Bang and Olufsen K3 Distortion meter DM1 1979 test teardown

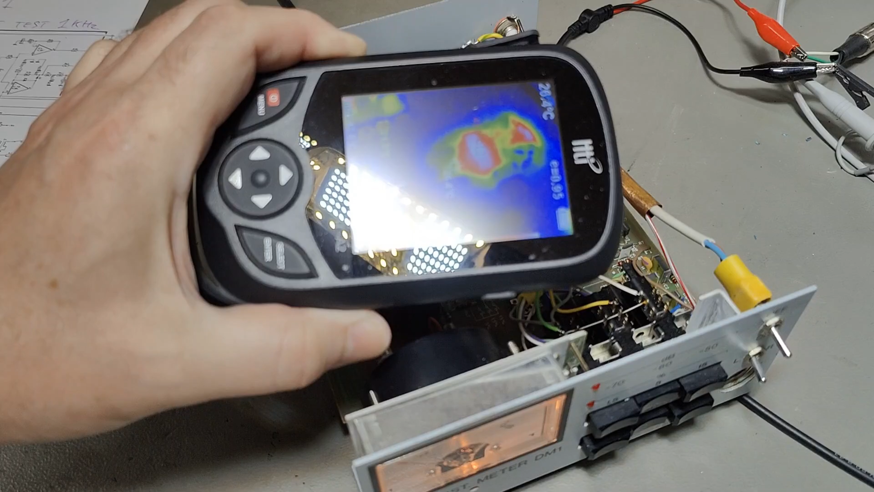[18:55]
And they're running at 42 Celsius.
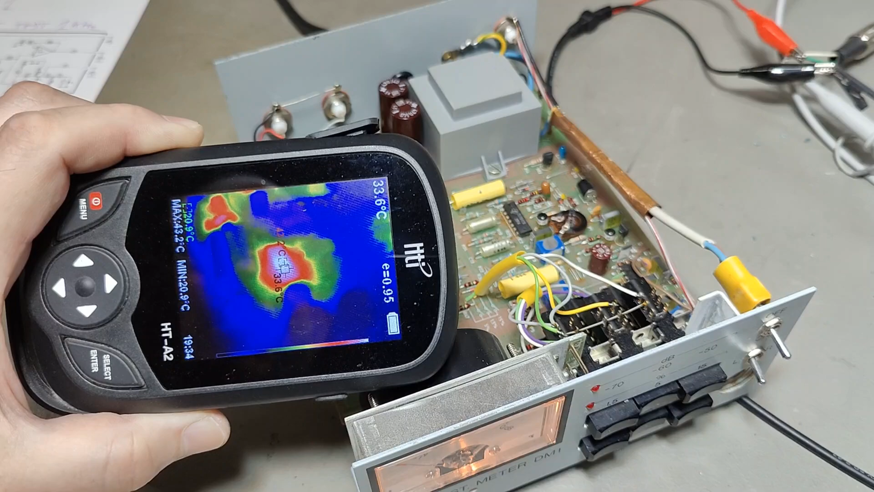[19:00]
On screen: scale top 33.6°C
And this one is, yeah, 43. Power supplies is, yeah, 40 Celsius as well. And I kind of just turned this unit on. This is five, six minutes or something like that. Not really a lot. That would be the rectifier, that one.
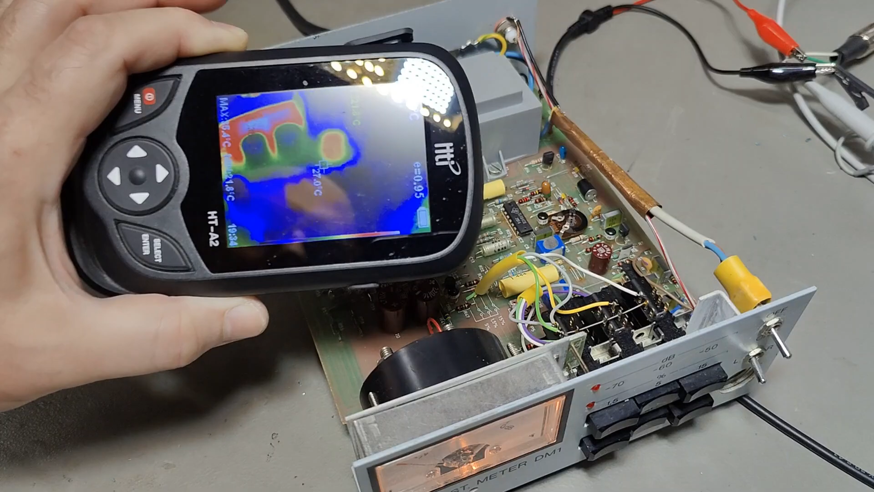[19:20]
And I don't see any heat in any of the capacitors. They're quite cold. And that is a very good test as well, by the way.